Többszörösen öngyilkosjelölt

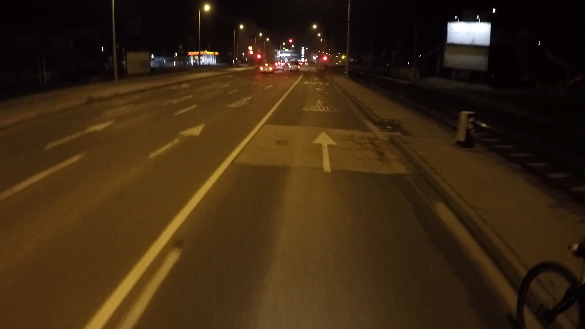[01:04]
Szerencsétlen buszod dudált mögötted, de szerintem azt sem hallottad. Gondolom ezen a piroson is átmész. De legalább egy világítást tegyél fel, ez a soroksárjuk.